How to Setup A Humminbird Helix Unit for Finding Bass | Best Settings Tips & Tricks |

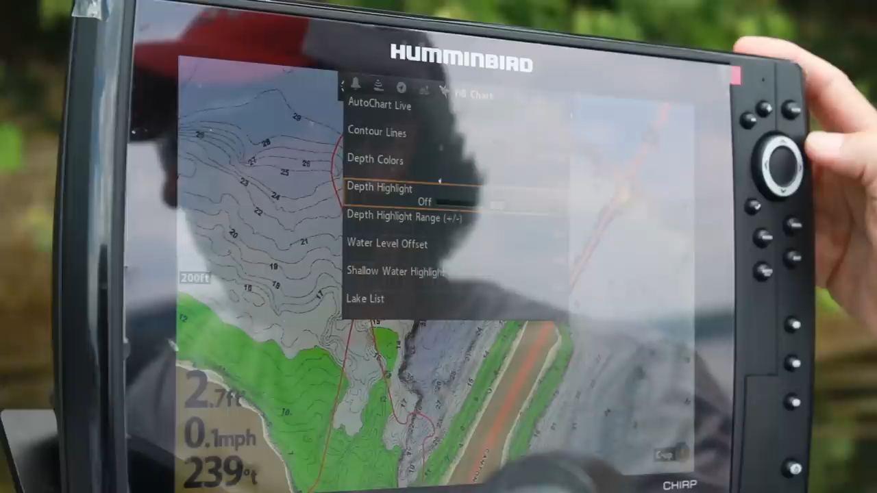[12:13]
On screen: speed 0.1 mph
let's say, 12 feet to 17 feet.
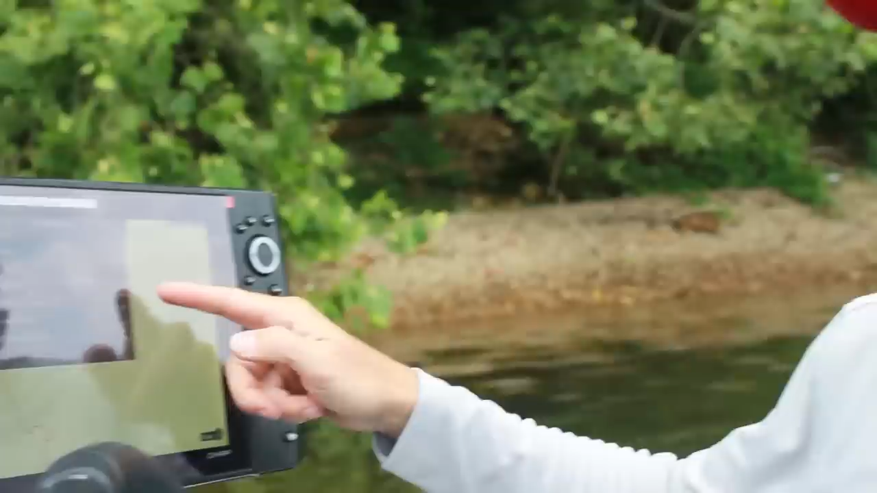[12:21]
So I can take my depth highlight to 12 and I can leave my range plus or minus five.
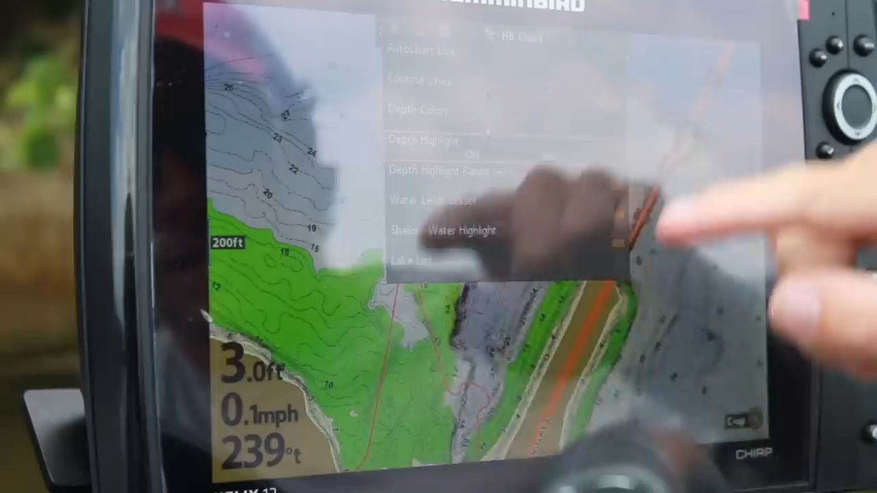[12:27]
On screen: depth 3.0 ft, speed 0.1 mph
And everything that is highlighted in green now on my map is going to be from seven feet to 17 feet.
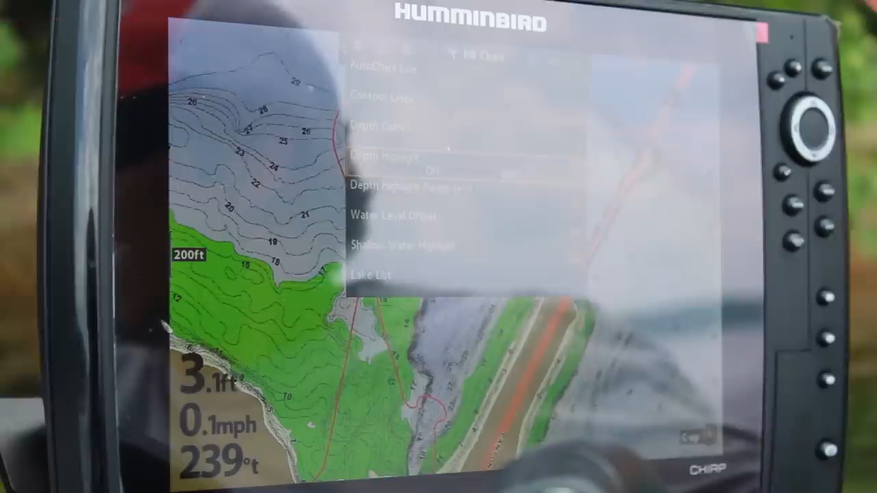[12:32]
And you can play with that. You know, you can do, you can do a little bit smaller range.
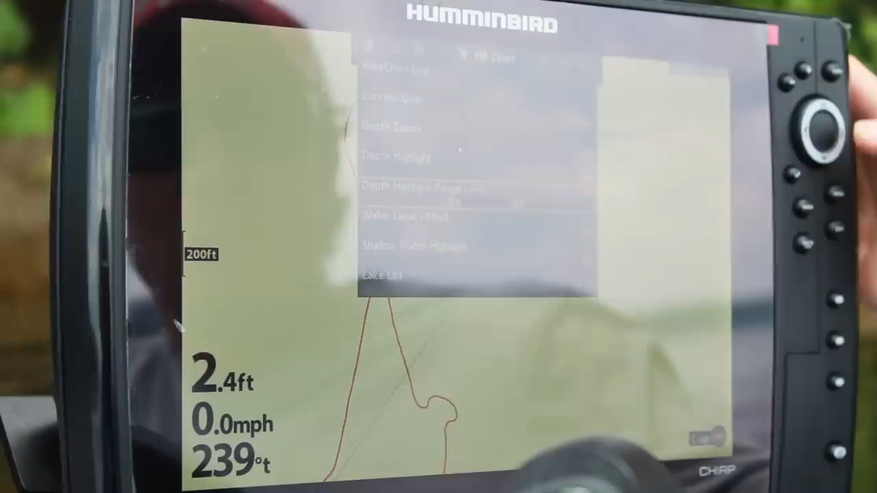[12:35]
On screen: speed 0.0 mph
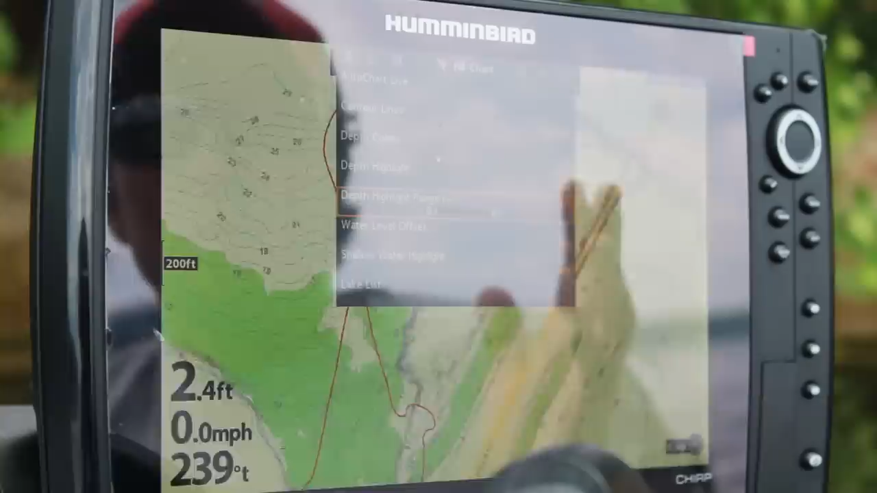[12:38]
On screen: speed 0.0 mph
You can do a larger range, but it really makes keying in on exactly the depth that you're looking for really easy.
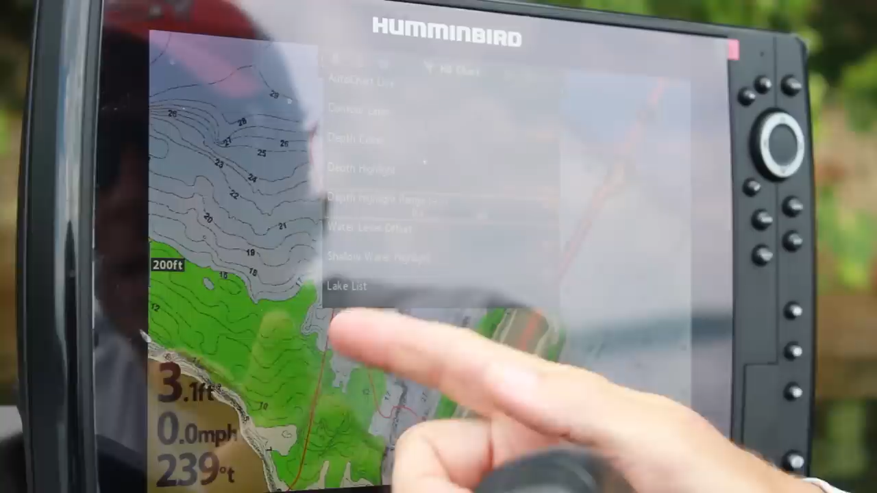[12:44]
On screen: speed 0.0 mph
Because you can go down the lake and you can see those colors and you can vary that very easily. The other thing that I'll do here on this screen is I'll do my shallow water highlight.
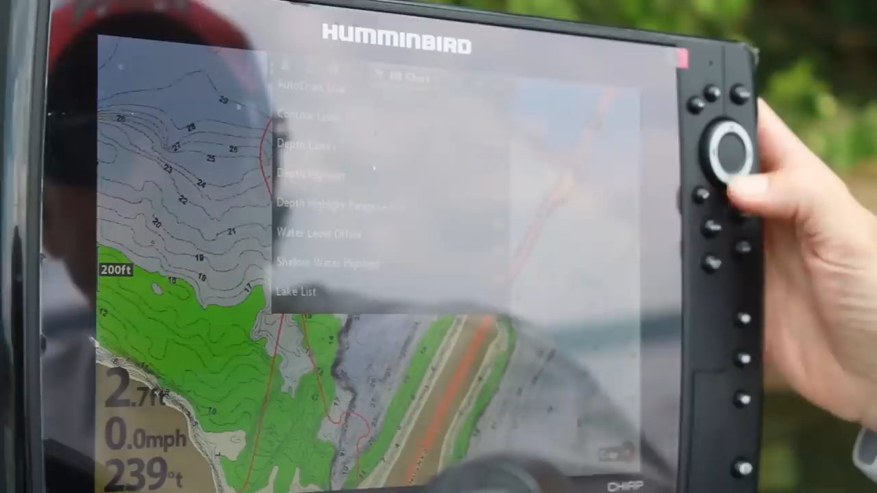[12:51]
On screen: depth 2.7 ft, speed 0.0 mph
And that's basically, I really do that for safety. You know, I'm going to highlight everything that is four feet and under.
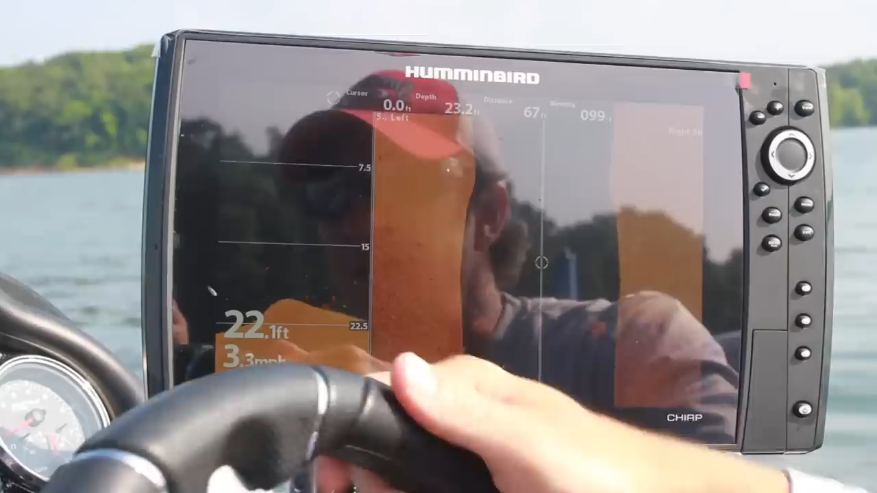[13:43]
And there's a group of bass and you can see them both on the side imaging and on the down imaging.
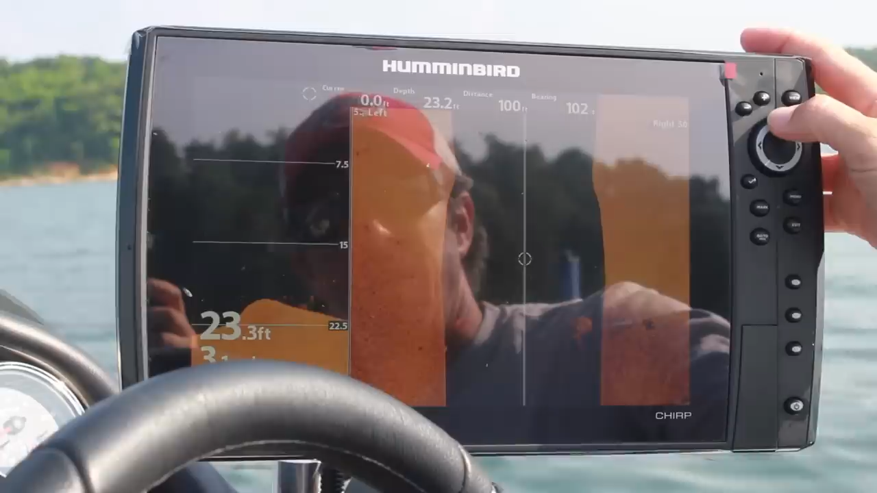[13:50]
And they're sitting at about 22 feet. I'm going to look at them right here. What I'm going to do, if you look at on the helix here, we can mark actually exactly where the fish are. So we've idled over again. We're seeing our little tic tacs down there. That's what we've been looking for. That's not a big giant group, but there's several fish right there.
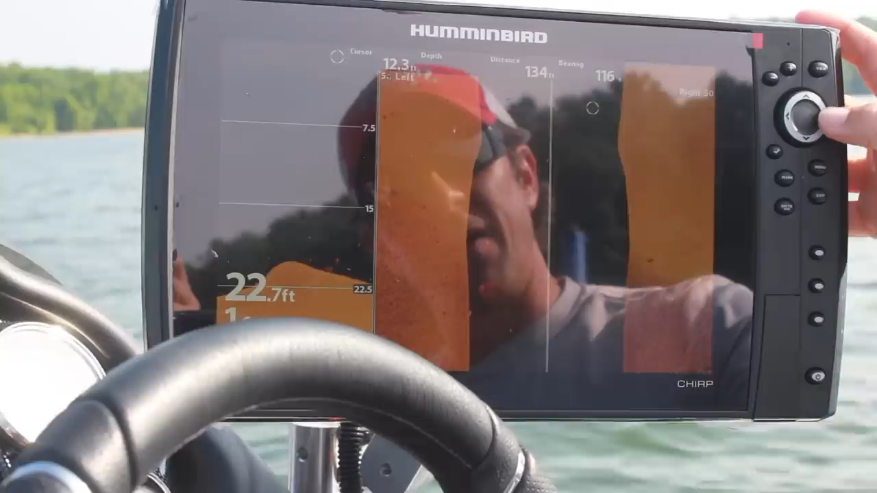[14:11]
On screen: depth 22.7 ft
So I'm going to bring my cursor over here and I'm going to put a waypoint. Just hit the mark button and I put a waypoint exactly where those fish are. So that when we circle back around, we'll be able to make sure that we're sitting right on.
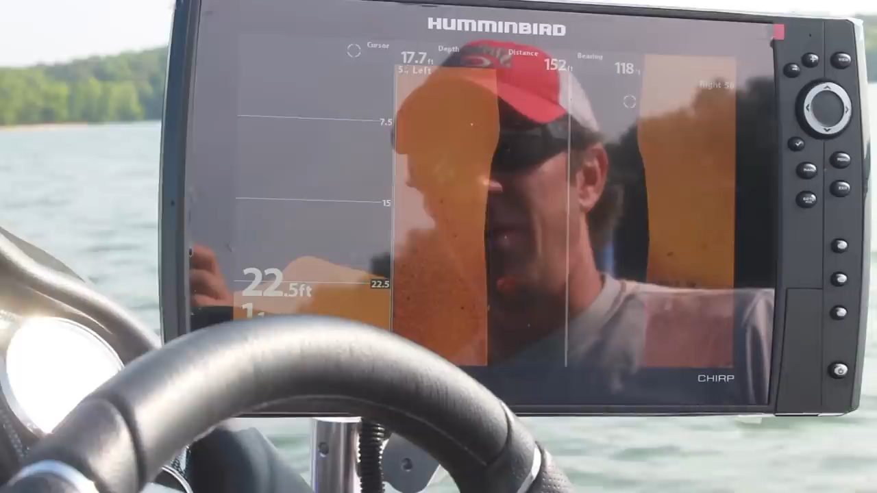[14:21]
You can do the same thing on the down imaging.
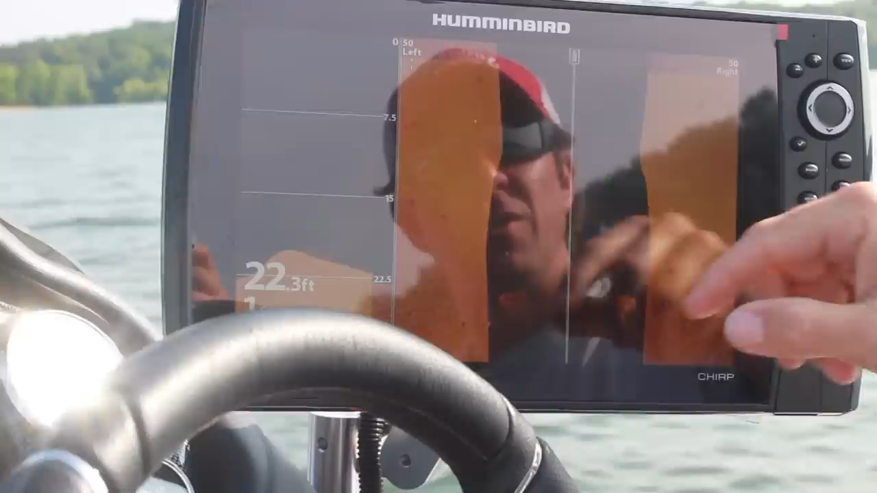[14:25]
On screen: depth 22.3 ft
If we want to change our screen here, you can hit menu. It tells us which side is active. We're going to change it to the left.
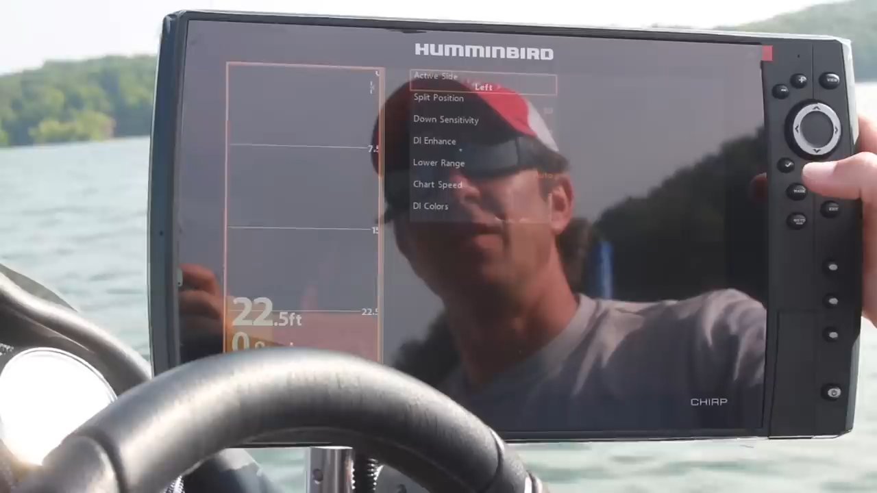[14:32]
On screen: depth 22.5 ft
Now, of course, our cursor has gone on.
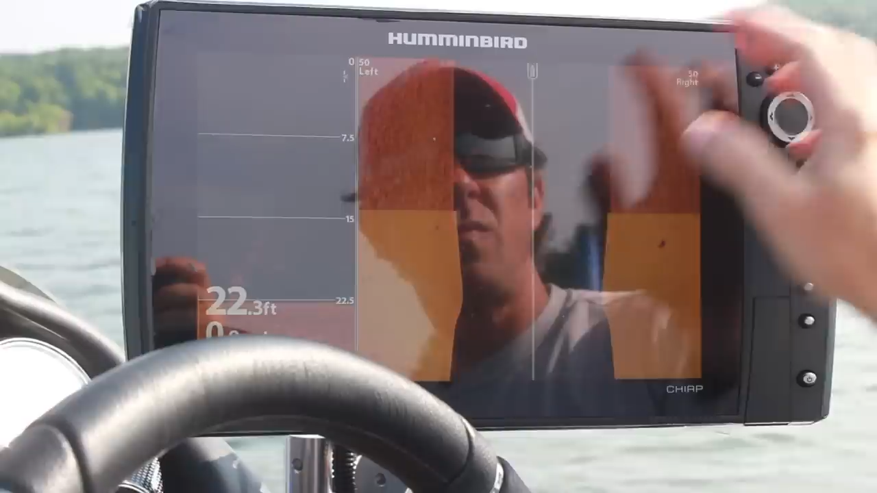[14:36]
On screen: depth 22.3 ft
But then we can put a cursor on the down imaging where we see our fish. We're going to idle around a little bit more, see if we can see a few more and then we'll make a couple casts and try to catch some.
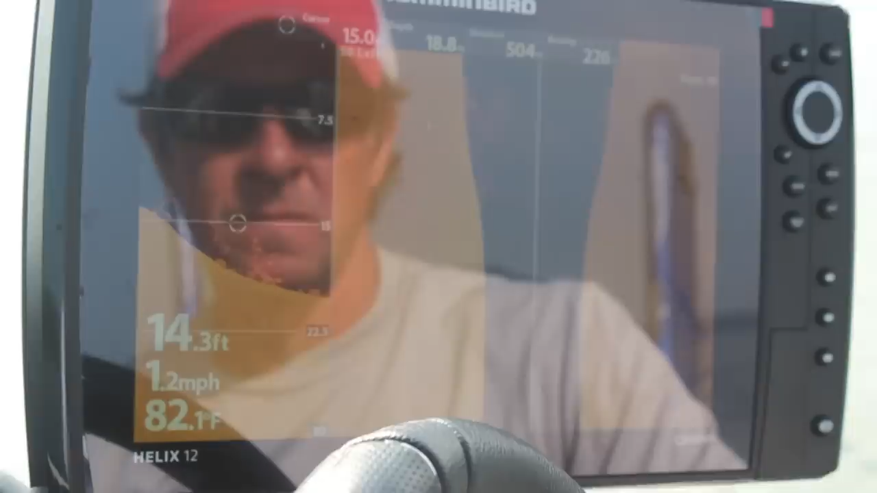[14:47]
On screen: depth 14.3 ft, water 82.1°F, speed 1.2 mph
Okay, so we're idling around. We just saw a few bass. And when we came off of this ledge right here, I'm going to show you this.
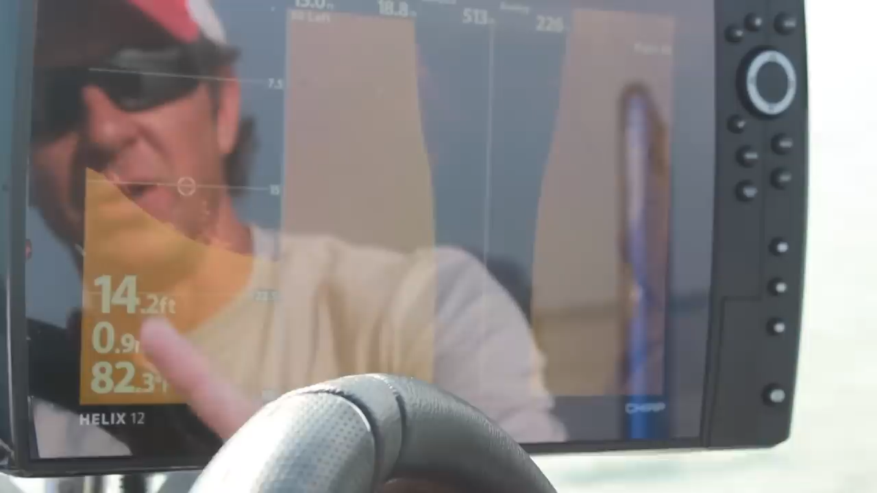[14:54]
We drove over a brush pile. And I have a lot of guys talk to me and say, boy, I found a lot of fish, but I couldn't get them to bite.
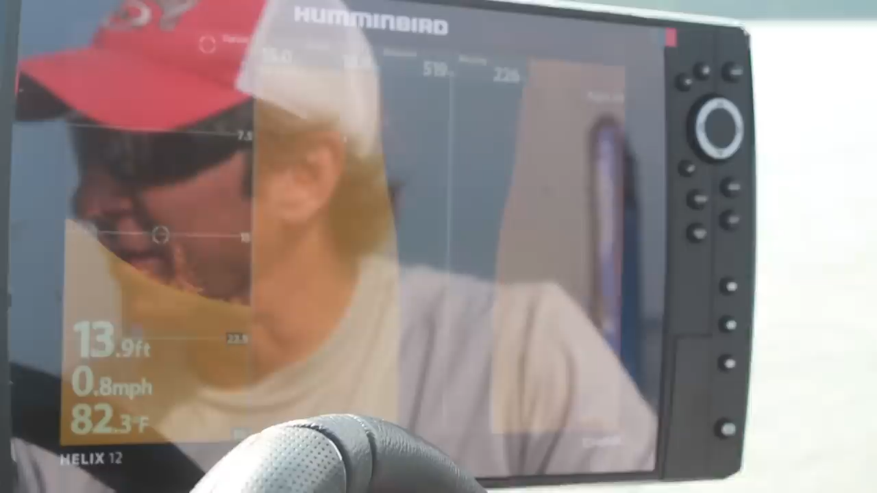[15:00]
On screen: depth 13.9 ft, water 82.3°F, speed 0.8 mph
And I think a lot of times people are really looking at brush.